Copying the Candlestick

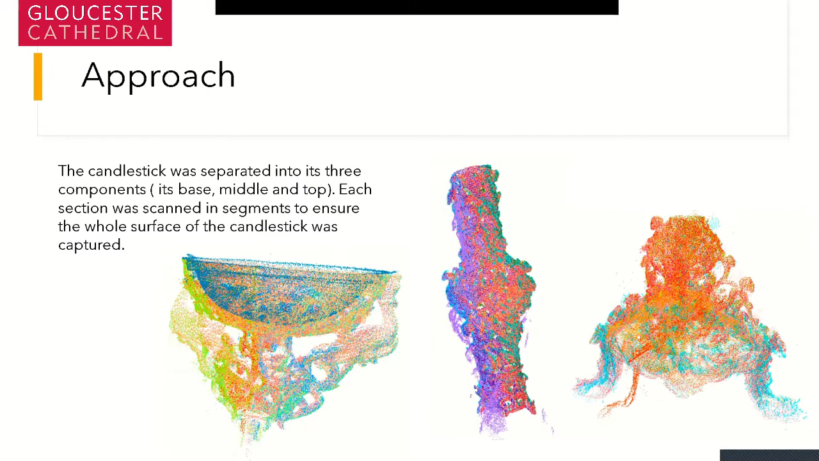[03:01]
It was quite a long time, it took over a day to get all the information we needed and then it took me over a week to put all these individual pieces together. There were some challenges along the way which I will hopefully try to articulate throughout this short talk. So the first thing was is that once we had all this raw data, so this is the scan processes from the base of the candlestick, the messy image you can see is all the individual scans and segments that were captured for creating these the base. These were then cleaned, processed,
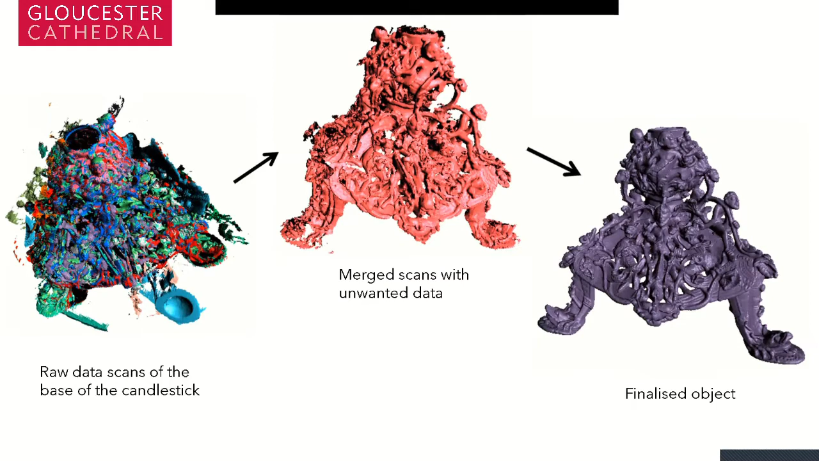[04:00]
the faces, the lettering, the intricate metalwork and carvings that are present on the candlestick were also captured in the 3D scan. This process was repeated for the middle section, so you can see in the top we have lots of different colours, these are all the segments that we captured and a lot of unwanted data, so background noise, these were then cleaned, we did a texture overlay to show make sure we were capturing the the texture looked correct and it was overlaying
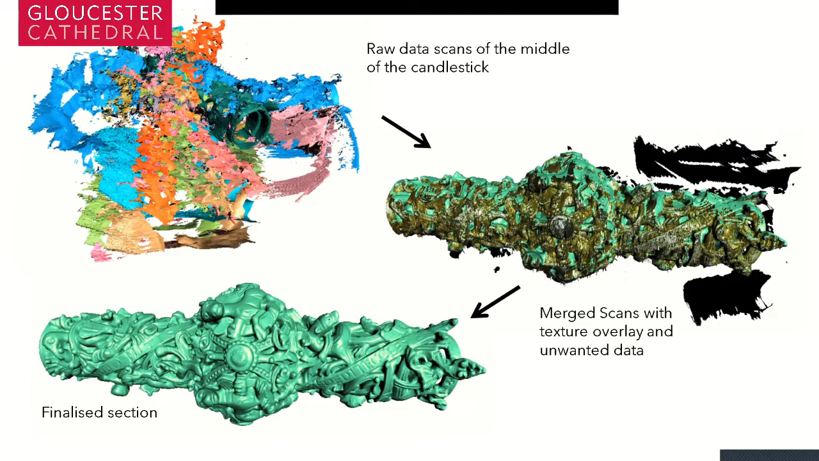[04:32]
properly and then again finalised into the into the final section, the final the final section. And then finally the top again you have this mess of data for the top of the candlestick. Now this was a really challenging one because we had to make sure that the internal bowl lined correctly with the external structure of the poll and made sure that all the images were aligned correctly.
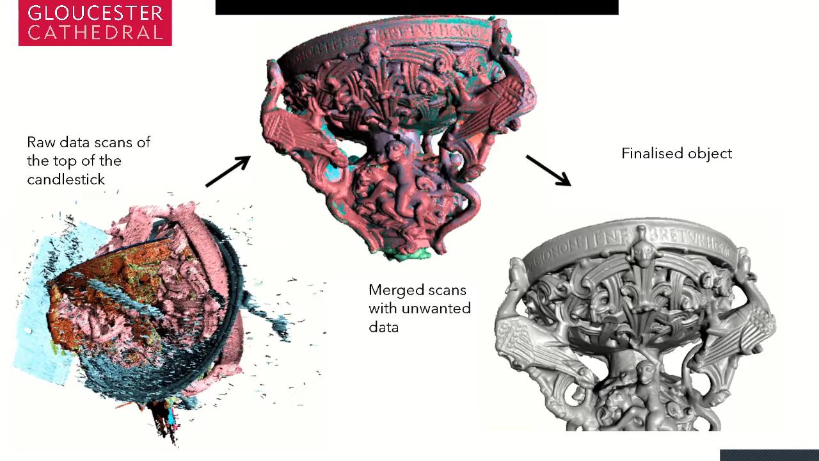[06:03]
And then you have an image of the finalized bowl on top of the the candlestick on the top and I just love the fact that we've been able to you know capture the writing and the faces of the monkeys and the griffins and everything that's on the side of these this wonderful object.